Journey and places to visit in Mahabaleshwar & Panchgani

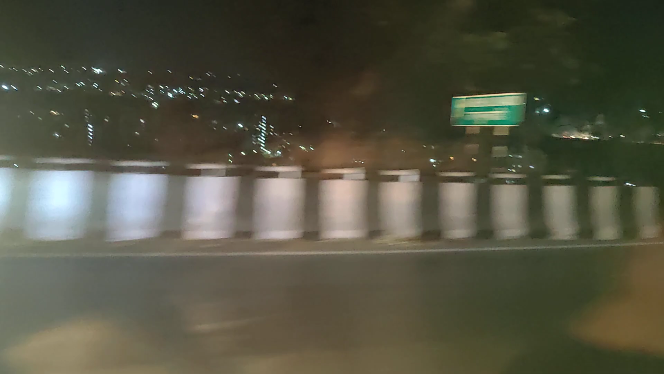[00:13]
दिन में नहीं दिखता इतना अच्छा ये मुझे तो भोपाल याद आ गया भोपाल में लेक सिटी ऐसी थी